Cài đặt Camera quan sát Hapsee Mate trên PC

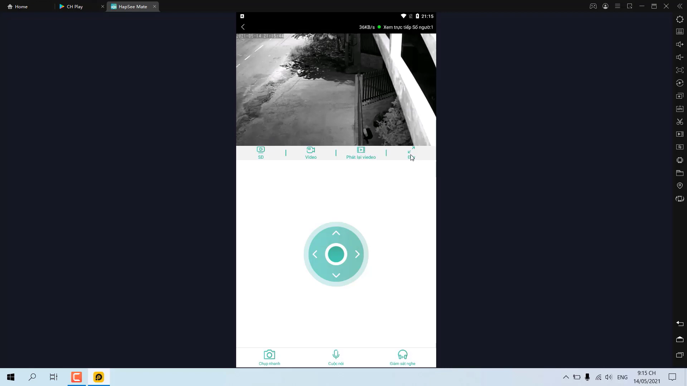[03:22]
Với camera HCMX này, chúng ta có thể quan sát màu ban đêm.
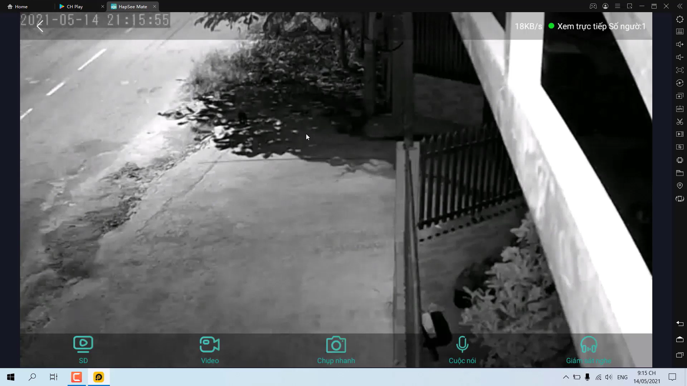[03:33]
Hiện tại ở đây tôi đang không chọn màu. Nói chung với giá tầm giá là 750.000 một bộ thì trên thị trường cũng có rất nhiều bộ có thể nằm trong tầm giá đó mà họ có thể quan sát được góc 360 độ. Còn với camera HCMX chỉ có thể quan sát là một vị trí cố định thôi.